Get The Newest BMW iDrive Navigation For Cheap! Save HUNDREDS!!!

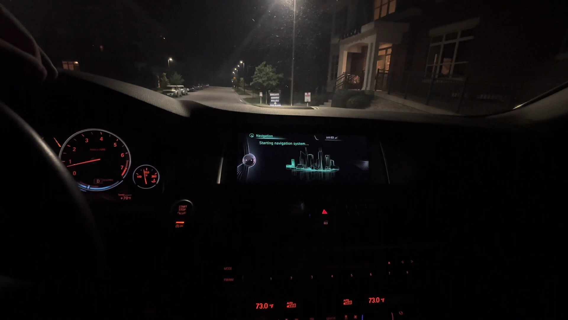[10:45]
50 58 minutes to update the navigation it is now starting the navigation remember ultimate test is gonna see if mine have my street neighborhood shows up oh look at that
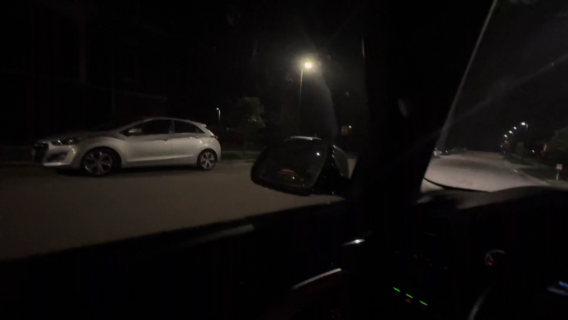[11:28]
cut off there's it's not really a lane it just goes straight into a parking lot over here so it worked
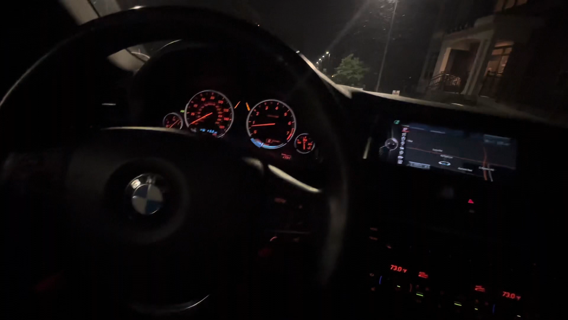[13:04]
excellent so basically we're just gonna see if anything else change here we're gonna go to work uh guidance uh enter new destination uh address book
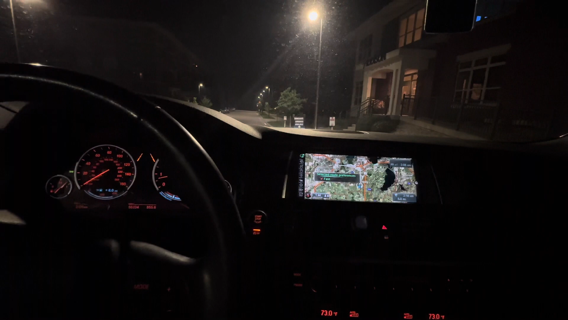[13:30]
perfect everything works look at that start driving look at that and it pops up on the navigation perfectly and on the heads-up display it's displaying it perfectly again right before we did this update this road that i'm driving on
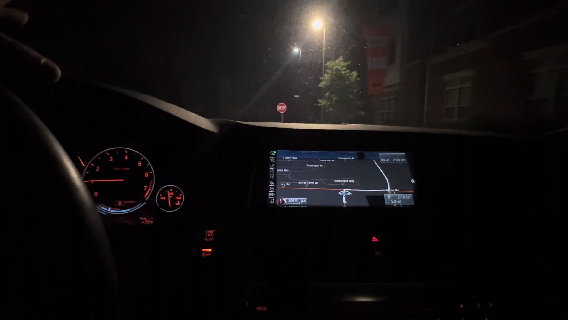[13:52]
right now did not show up on the maps um i can't turn this way because construction but